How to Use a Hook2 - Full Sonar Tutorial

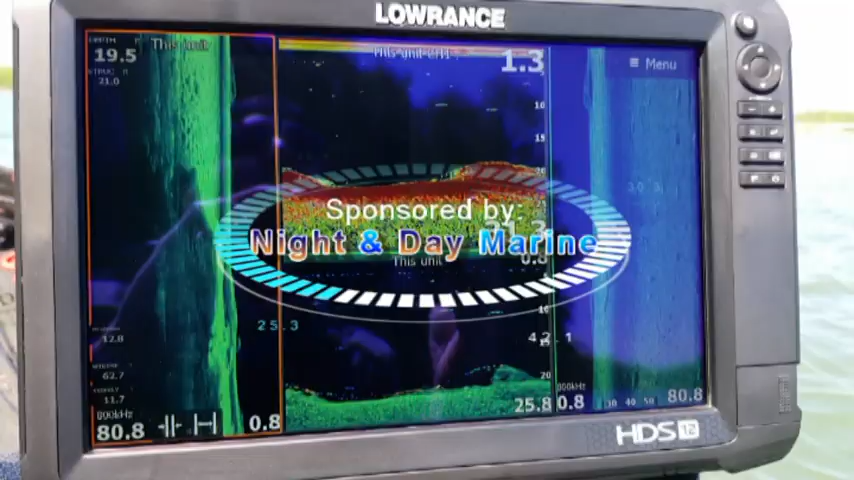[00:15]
Hey guys, welcome to another episode of Lowrance Training Academy. I am here with my Hook 2 7X Triple Shot.
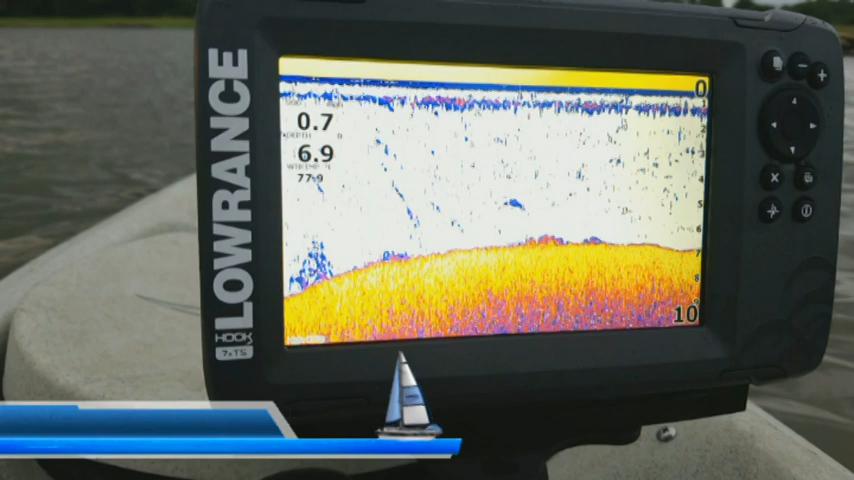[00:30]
And what we're going to do today is I'm going to show you how to use all the sonar features on this. Now before I start, I want to cover something. So the 7X Triple Shot is the only X model Hook 2 that has the same user interface as like the combo units that have the mapping. So for example, like the 7X Split Shot, the 5X Split Shot or Triple Shot, those have a completely different user interface and so I'll do a different video on those to cover that portion of it.
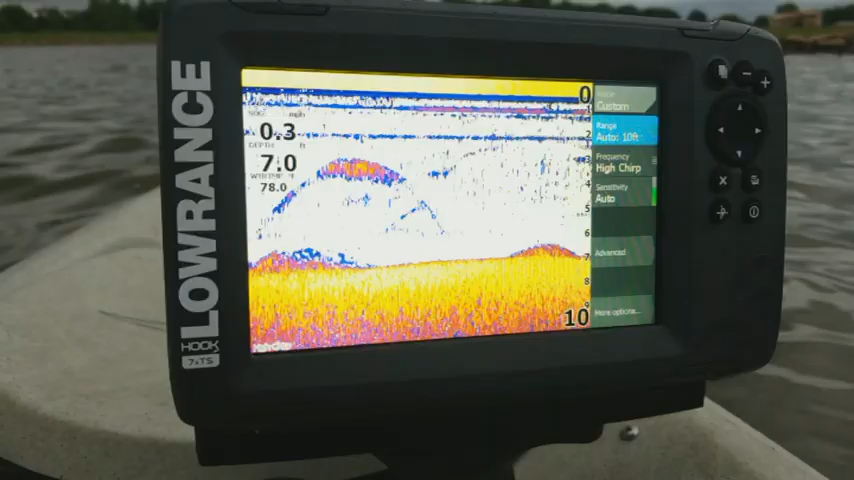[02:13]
On screen: depth 7.0 ft, speed 0.3 mph
Well generally we want it to be on auto, so that way when the depth changes on us, so as we go into deeper water, shallower water, the screen will automatically adjust with us. You know, because you can manually do it yourself, but it's kind of a bit of a pain to have to constantly keep going in there and changing it. So usually it's best to leave it on auto. But I'm going to show you how to set it. So when you press enter there, you can see how you can go through and you have all these different ranges that you can pick between. And then if you arrow all the way down, you can get down to auto range. Now in my other video I showed how it has like a little green corner or orange corner, it means that it's selected. So like if I was to press enter, you see that it takes off that corner off of it there. Now I press enter again, it goes right back. Now for the sake of it, I'm going to turn it off.
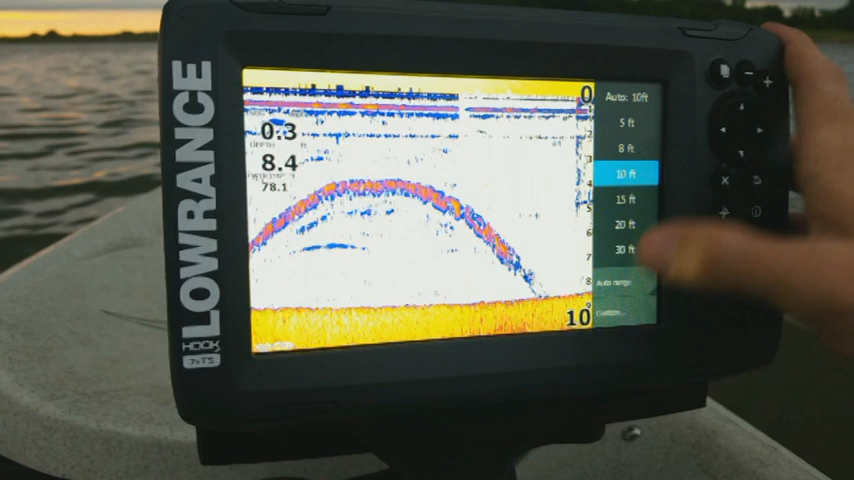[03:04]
But I'm losing a lot of screen area. So generally I don't want to do that. Usually you want to set it just slightly deeper than what you're actually at. So like I say I'm at eight, so I set it to 10 foot. Now you can also go all the way down here, so we have this option for custom. Now when I press enter on that, that lets me set the upper and lower limits on it.
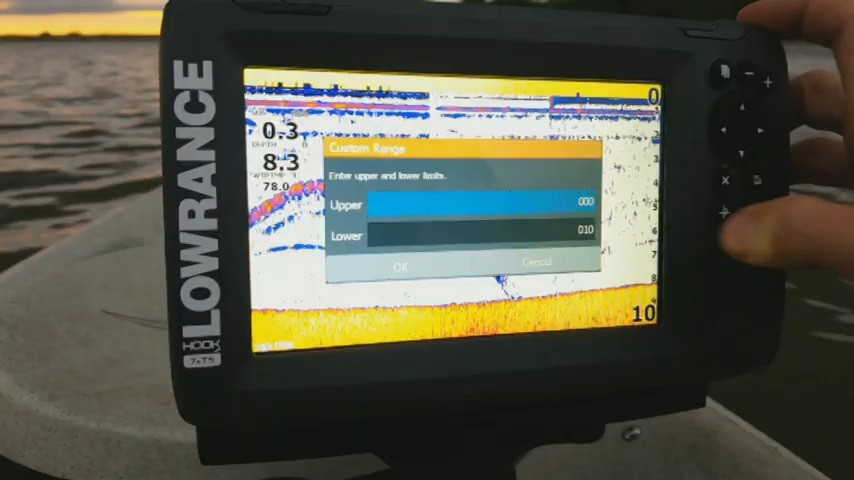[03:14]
So the upper will be this number up here. So let's say I was only concerned with seeing from 10 to 20 feet. I can set this to 10 and I can set this to 20, so that way I only see from 10 here down to 20 there. You know, some people might want to use it.
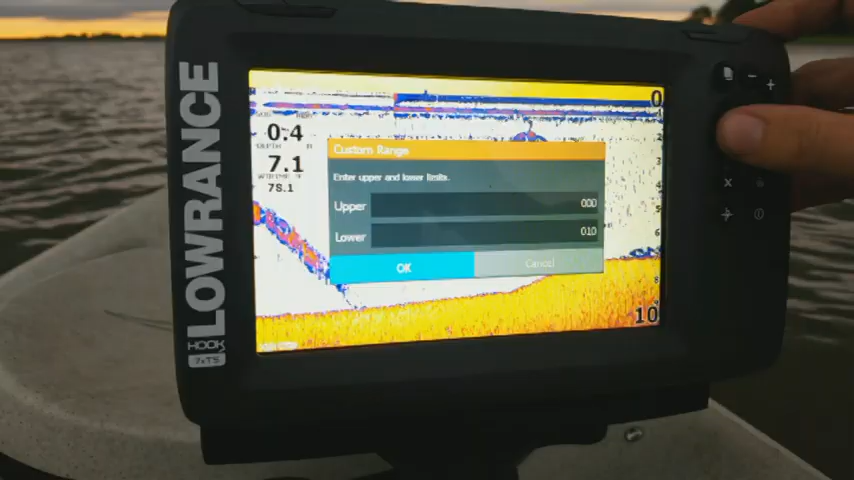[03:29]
You know, a lot of people probably don't really use that feature, but I wanted to show you how to use it anyways. But so let's just go ahead and hit OK. Now let's go back in, bring up our menu. So that's really it for range. Now what I'm going to do is I'm going to set it back into my auto. I turn my auto range on, as you can see that it always says auto up here at the top to let you know that the auto is selected. So I'm going to go back. Now the next one is going to be my frequency. Now again, this is going to default to high chirp.
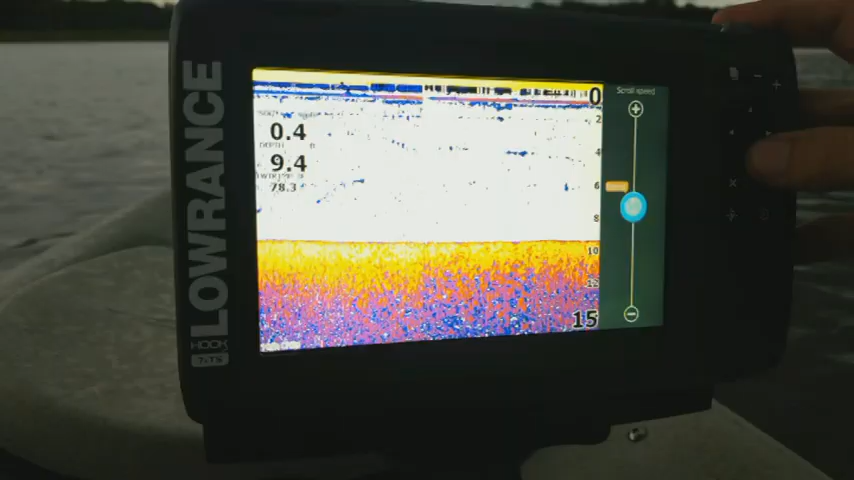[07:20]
But the more you increase this, the more it's going to kind of stretch everything out on the screen. Like I said, I like times two because it makes my fish arches just a little bit bigger on the screen. But you know, it's kind of more of a personal preference. Some people like it fast. Some people like it slow. So let's go ahead. Let's go back. Now we have our noise rejection. Now our noise rejection is going to default to low. But, you know, that's usually where you're going to want it because this is a filter. And the higher you put it, the more it's going to filter out of our screen here. Now, usually you're going to increase your noise rejection if you have more than one unit broadcasting sonar at a time or let's say there's a lot of people out on the water using sonar or it's just picking up vibrations from your boat.
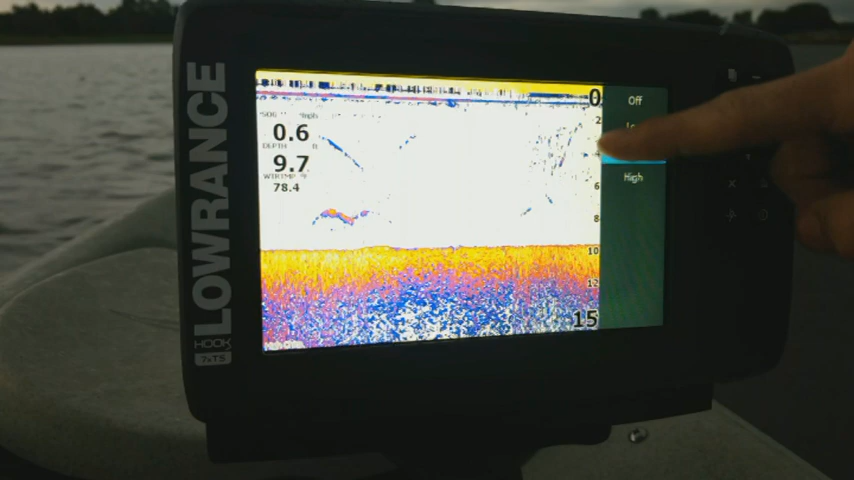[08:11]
So we're going to just set it to low. Now with the exit out of the screen, what we do is we press our X button to go back. Now we also have our surface clarity, which the surface clarity really only affects the top portion of the screen. Usually it's about the top five feet. Usually low is going to be where you want it. But if you're getting too much clutter, you can go in and you can set it to medium. And it kind of has, you can see, it filtered out a little bit more as I went to low. Or even if I go to off, you can see how much more shows up on the screen here. And so again, it's going to be kind of a personal thing. It depends on where you're at, you know, what body of water you're on. But I'm just going to set mine to low for now.
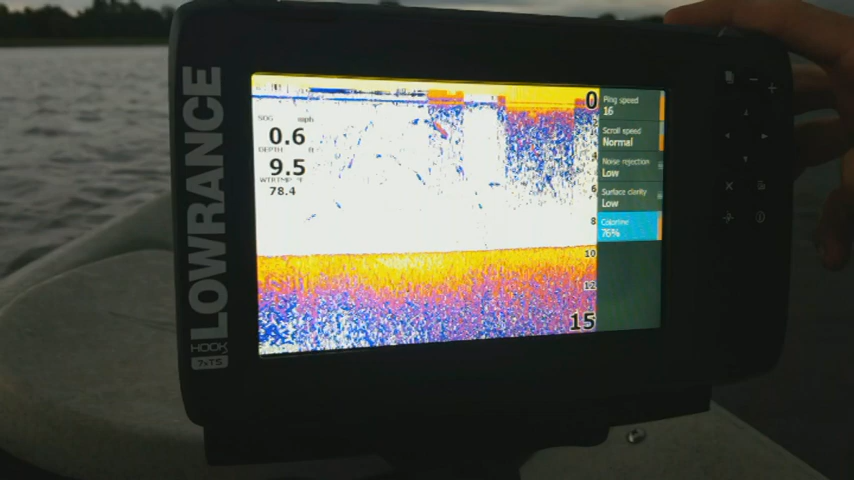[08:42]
Now we have our color line. Now this is again, just a personal preference. What this does is this is going to adjust the colors that you're seeing on the screen.
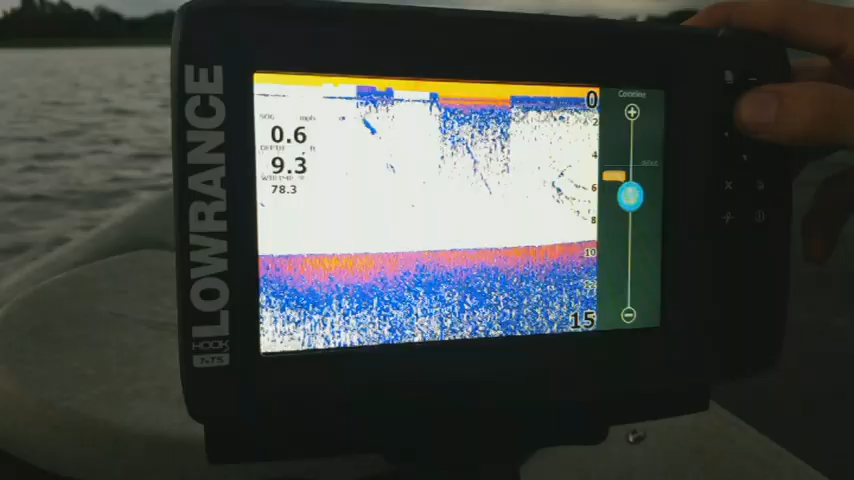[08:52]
On screen: depth 9.3 ft, speed 0.6 mph
The lower you go, the more blues you get. And then the higher you go, the more yellow it's going to go with it. As you can see, as I go up, you get more yellows and reds. But the default is normally about where you're going to want it, which is 76%. Now let's go back here. And now the last section we're going to go through is our more options.
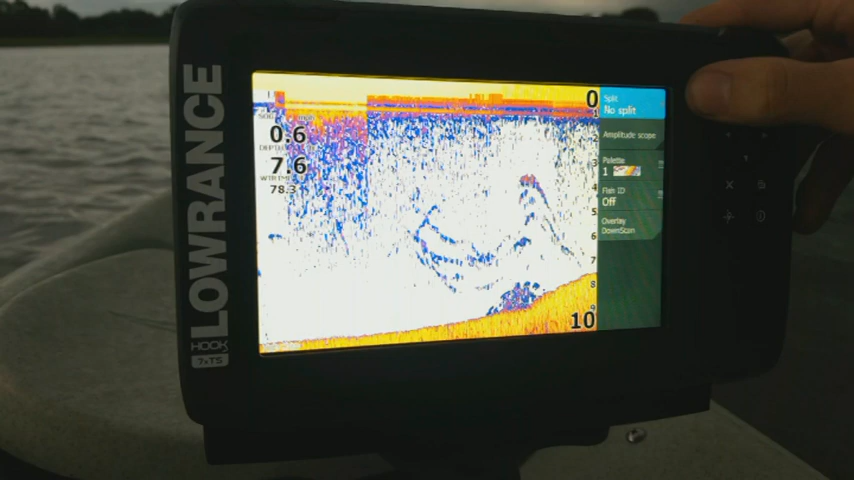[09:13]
Now when I select it, so we've got our split screen here where, you know, it's going to default to no split. But you can go through and you can change it. Now what it's going to do is you can select zoom. What it's going to do is it's going to split the screen into two. So that way you can zoom in on one particular type of the screen or one side of the screen like that. If there's just one spot you want to be able to see while still being able to look at the, you know, the full screen that you're getting on there. Now one other option is you can go down a bottom lock and what that's going to do is that's going to lock it into the bottom.